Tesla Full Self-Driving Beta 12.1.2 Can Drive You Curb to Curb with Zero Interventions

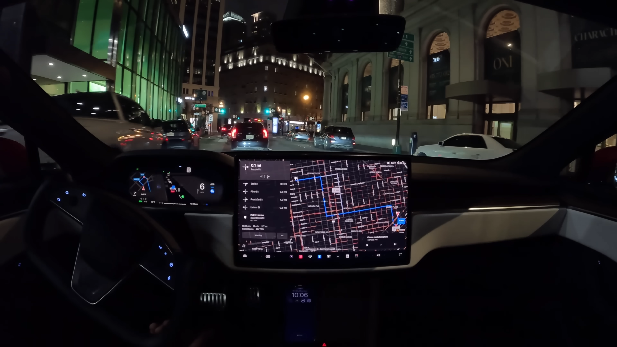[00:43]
so going ahead crossing the street
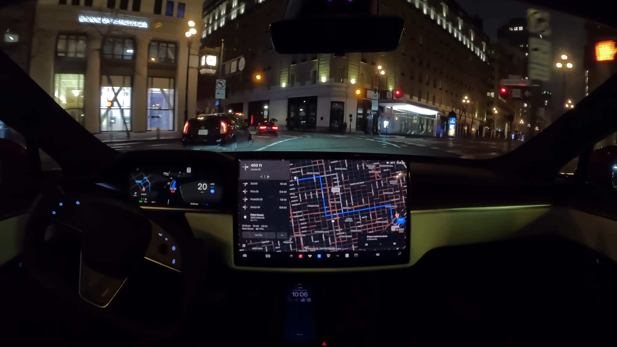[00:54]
got a yellow light here it made it across and now we're making a right turn onto jesse street jesse street i believe is right here it's a nice smooth right turn
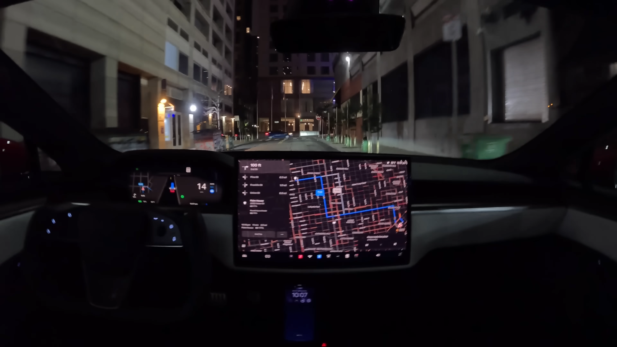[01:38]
now we got a right turn here onto third street we've got quite a lot of traffic coming driving up third street
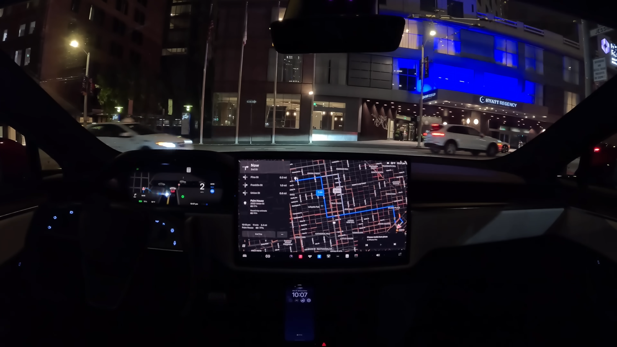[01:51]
so we'll need to make a right turn when it's safe we got a guy on a scooter coming we got a guy on a bike
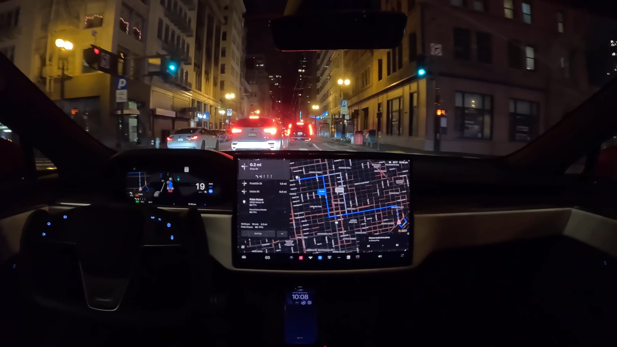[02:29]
it looks like there is a lane closed on the left side so that could be a little bit of a challenge
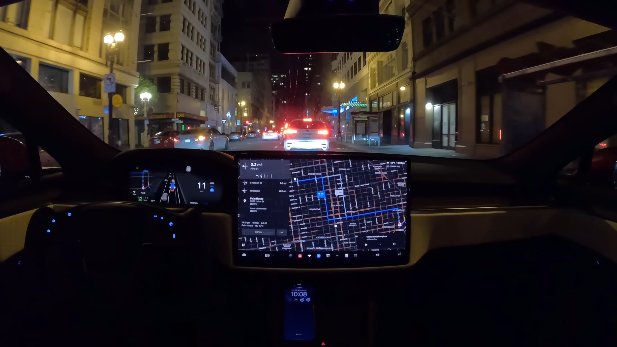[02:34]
let's see how it handles it if it can still make the left turn despite there being a lane closed over there all right the light is green
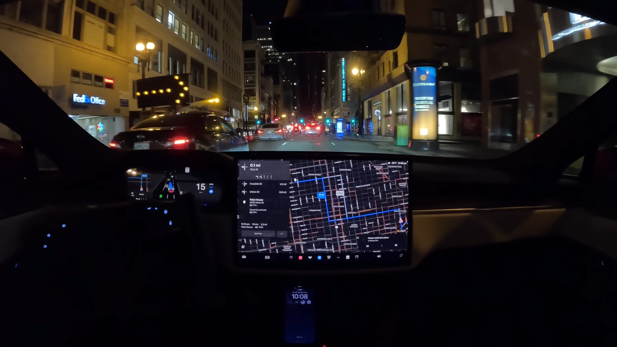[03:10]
and it's moving ahead making a tight lane change here okay very good we got some more construction over here still not getting over which is nice all right and i believe the next street is pine where we have to make the left turn we got a car pulling in front of us and
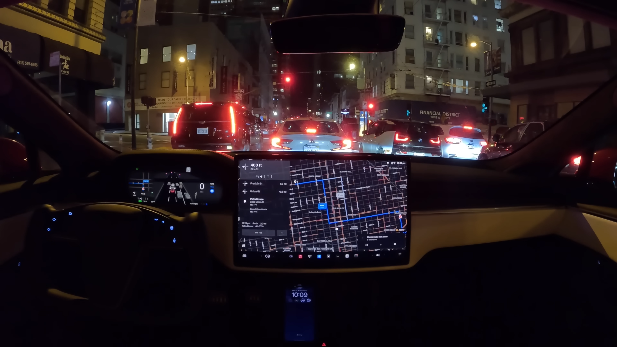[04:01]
do all right we got a green light let's go we need to make a lane change really quickly to be able to make a left turn and
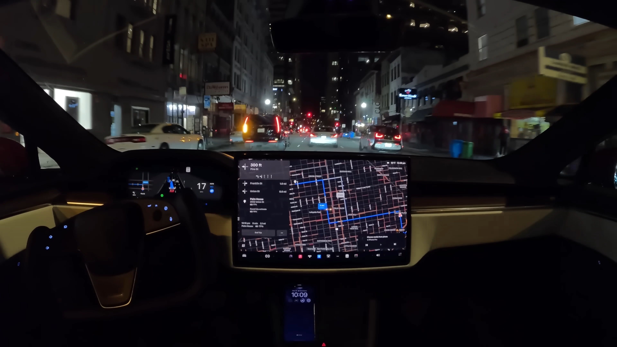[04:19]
sure enough fsd beta gets over right in time not too early that it gets stuck behind the
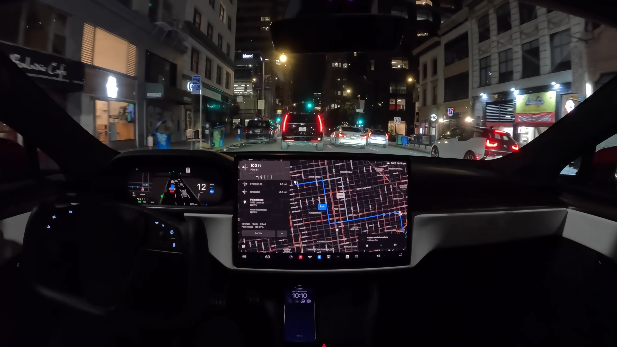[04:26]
construction but not too late that it misses the turn
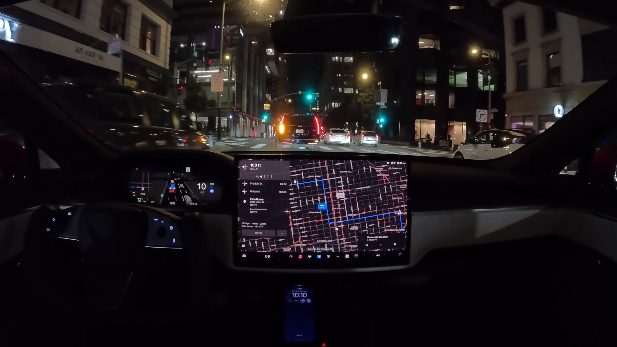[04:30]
all right now we got a left turn here there was a pedestrian crossing and really smooth comfortable right turn much more smooth and comfortable and what we've seen in previous versions
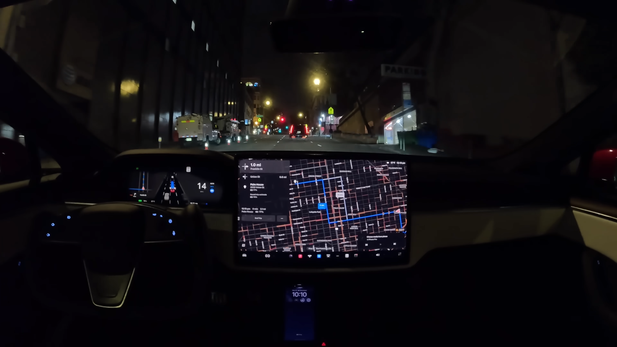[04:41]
um
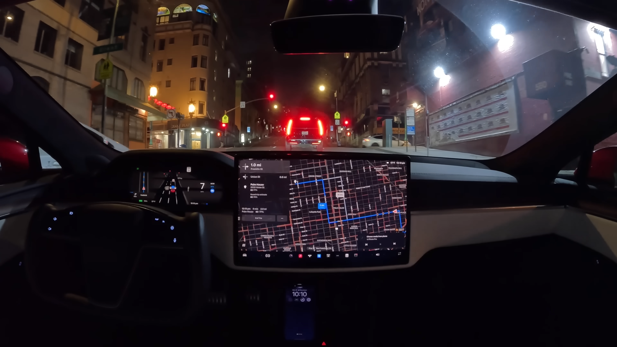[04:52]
prius is bouncing over there that's interesting
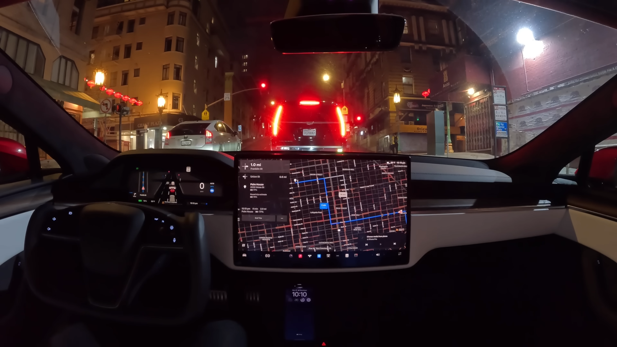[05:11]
all right we got a green light going up a pretty big hill here which is pretty common in san francisco and next we need to make a right turn on franklin all right pausing ever so slightly for the car to make a right turn but notice how it didn't
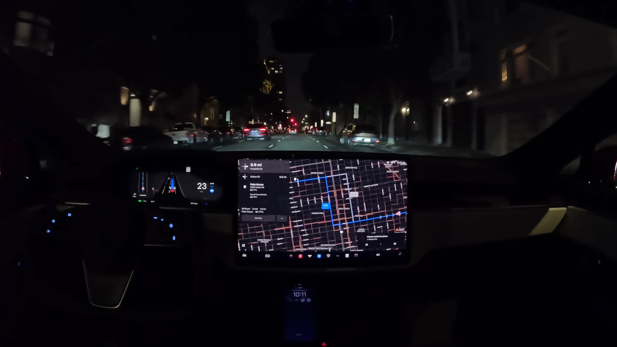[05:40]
stop uh or slow down too much which previous versions did someone was making a right turn like that it would often come to a complete stop wait for them to completely finish
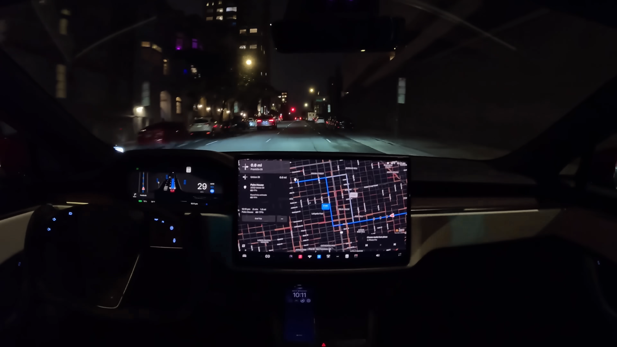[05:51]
then start again which tended to annoy the people behind you so great to see a much more human-like maneuver there all right we got a guy cutting in front of us here so
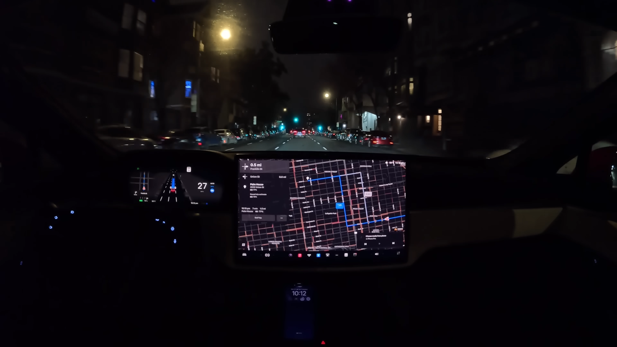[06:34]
very smooth even with people cutting in doing a great job setting the speed where it thinks it's appropriate with the new auto speed feature
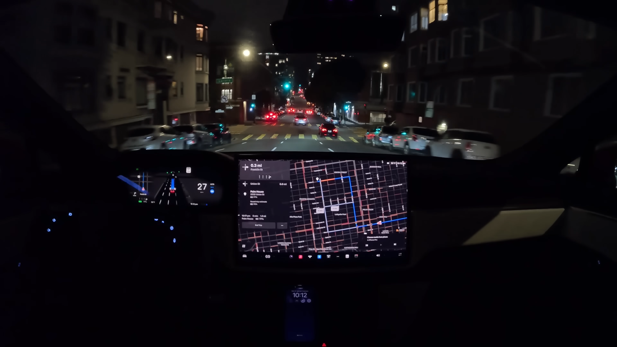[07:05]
nice smooth boring uneventful drive you just relax it does the drive nice smooth boring uneventful drive all right now it's pulling in behind another model y that really looks like it's trying to park or something
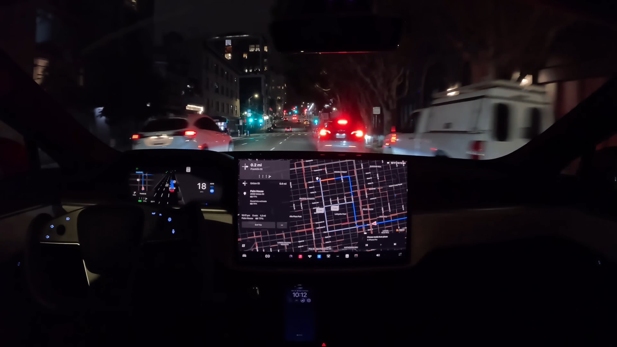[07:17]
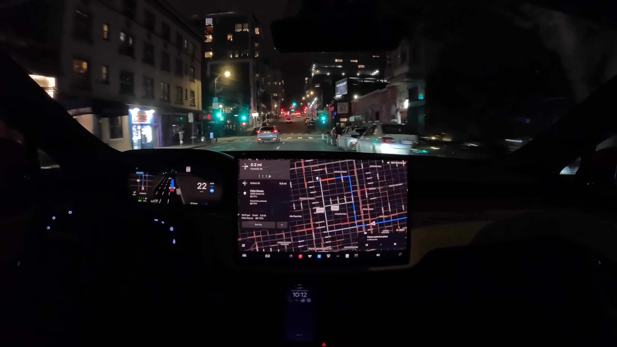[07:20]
wow that's another thing where if a car was parking it would stop or really slow down significantly that was a really smooth and natural maneuver it did
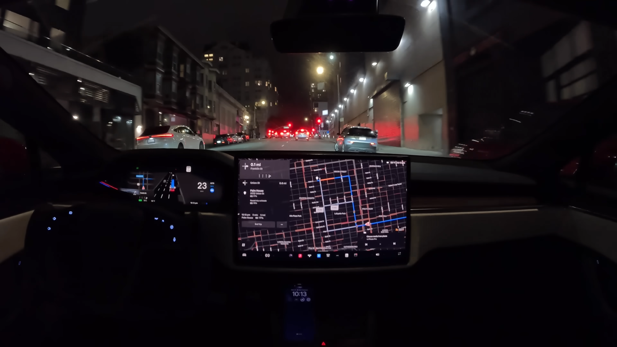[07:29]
there without slowing excessively despite the car pulling over to park that's really going to appreciate it be appreciated by the people who are driving behind fsd beta
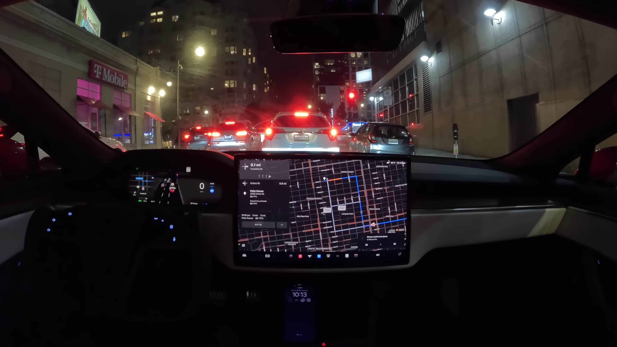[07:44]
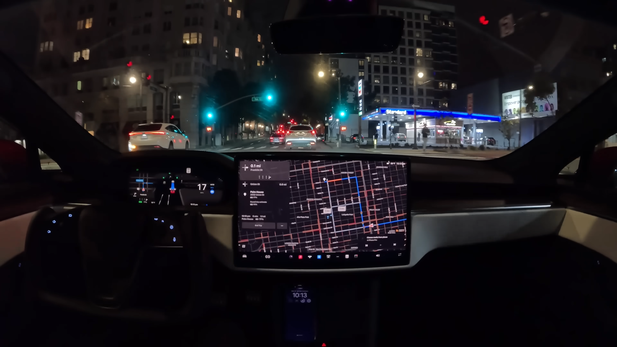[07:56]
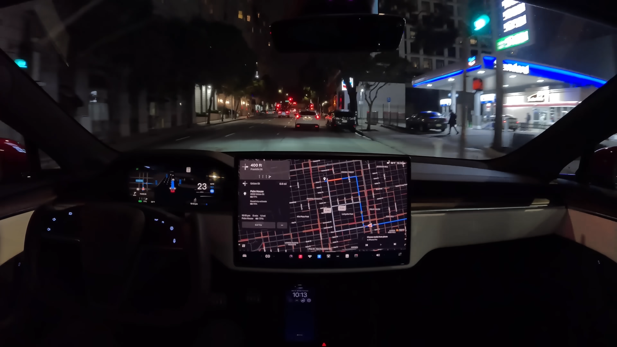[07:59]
all right here we are we got a right turn up ahead
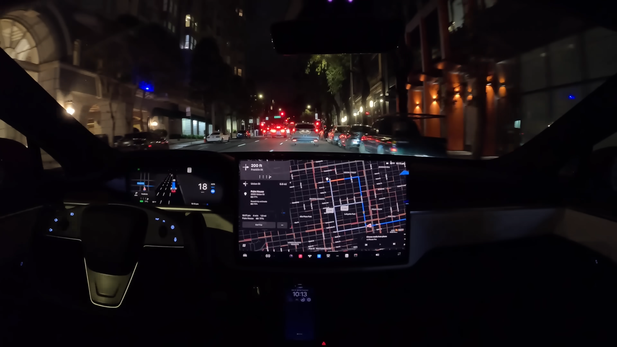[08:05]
i like how it got into the right turn lane much earlier in older versions it would often be in the middle lane and then have to change lanes into the right turn lane at the last minute
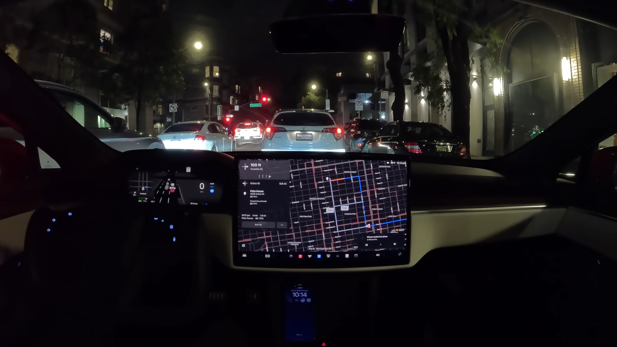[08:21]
and it would sometimes create stressful situations where you think you might miss the right turn but this one it was just already there
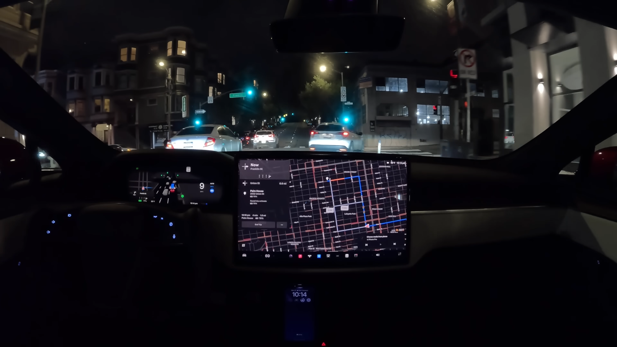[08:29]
all right nice gentle right turn all right nice gentle right turn very soothing
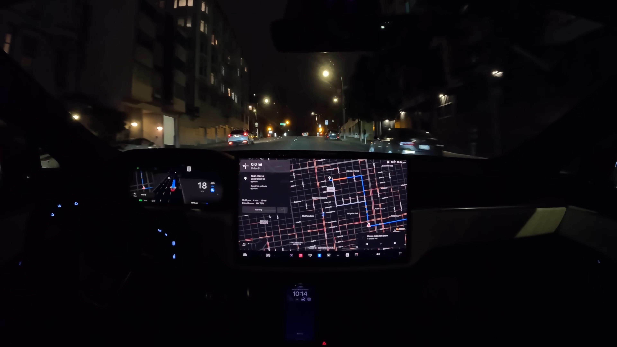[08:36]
so you you you you Thank you.
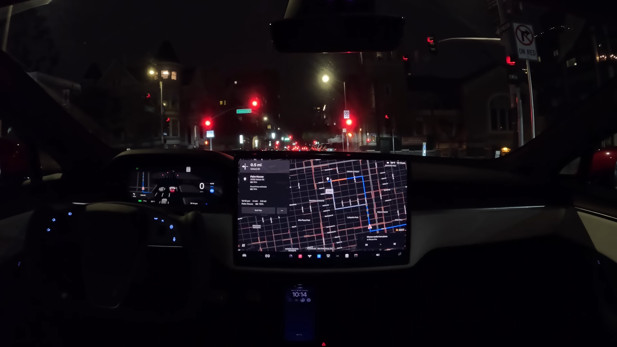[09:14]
All right, off we go.
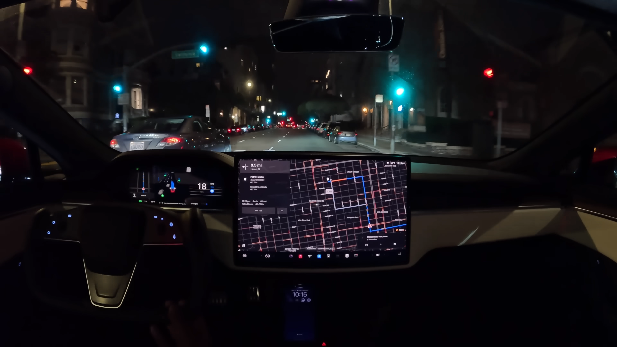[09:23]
We are turning left in 0.5 miles, so the car is beginning to make lane changes over. It's changed one lane to the left already.